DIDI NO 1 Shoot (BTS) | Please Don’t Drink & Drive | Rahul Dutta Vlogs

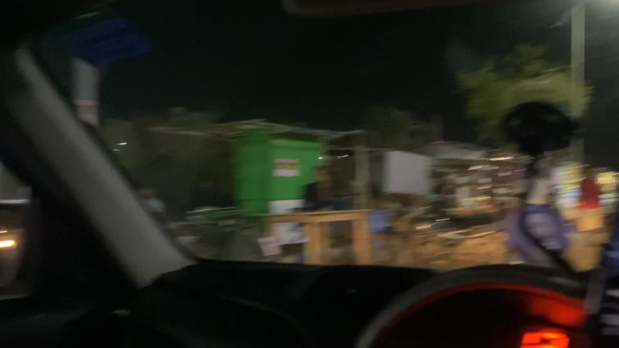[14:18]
আমাদের এই জায়গাটাতে প্রচুর মানে আমার জায়গা নয় আমাদের বললাম আমি এমন করে তো এই জায়গাটাতে প্রচুর স্ট্রিট ফুড পাওয়া যায়
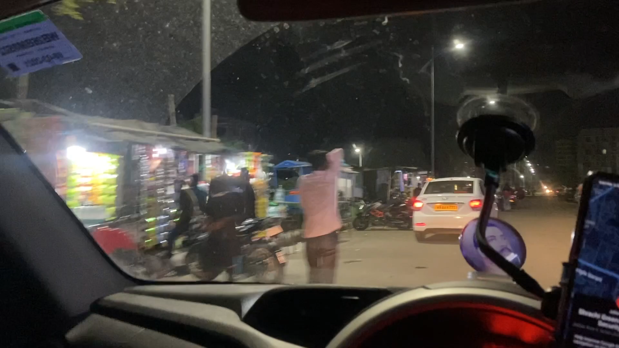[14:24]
তোমাদের আরও ডিটেলস বলছি তারা গাড়িটা পার্ক করি